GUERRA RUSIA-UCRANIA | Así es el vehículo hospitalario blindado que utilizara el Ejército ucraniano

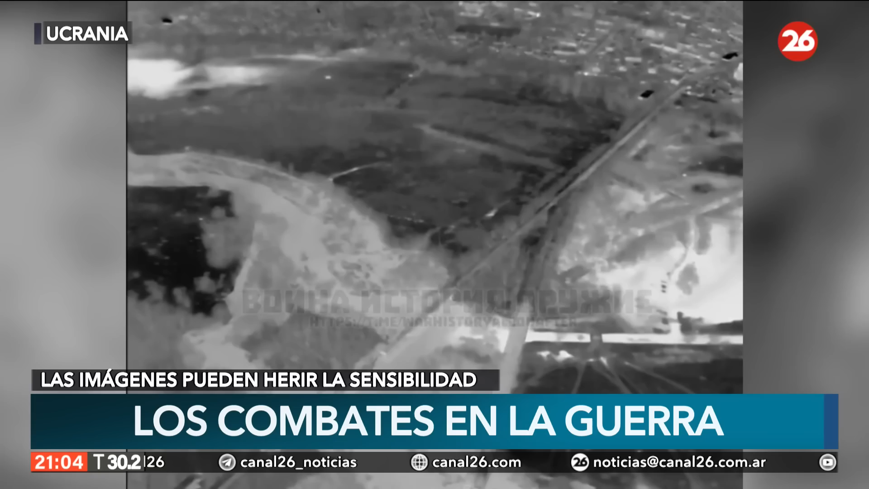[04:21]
allí es un pelotón de soldados
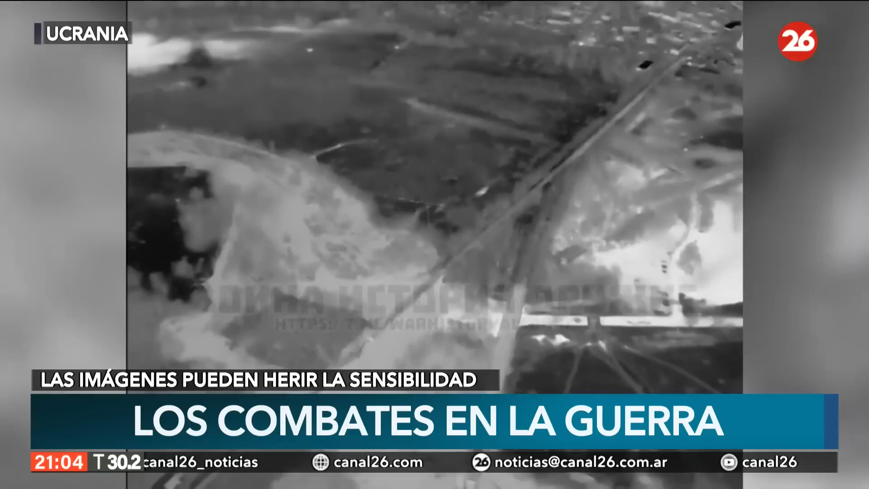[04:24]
ucranianos que están avanzando hacia posiciones de la Brigada de Fusileros Motilizados 138 de las Fuerzas Armadas de la Federación Rusa. Pero fueron vistos a tiempo y entonces fueron atacados por la artillería rusa.